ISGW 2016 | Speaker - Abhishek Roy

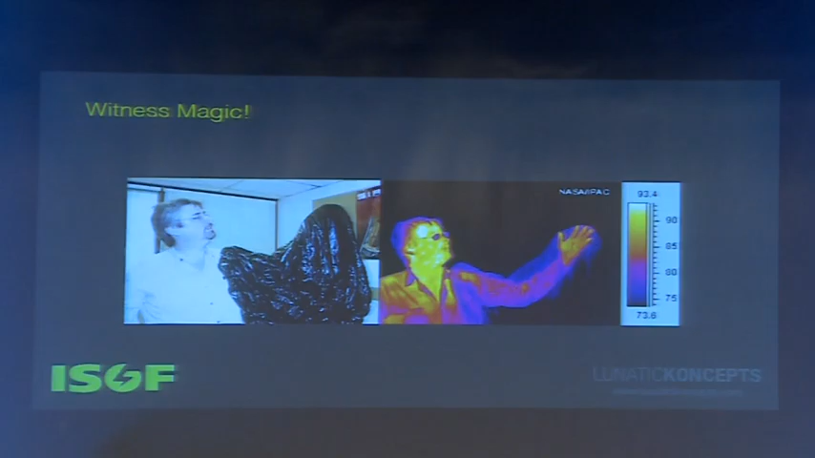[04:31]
So this is pretty much a small explanation of what this can do is it can see the heat of your hand instead of seeing the objects that are there in front of it. Imagination.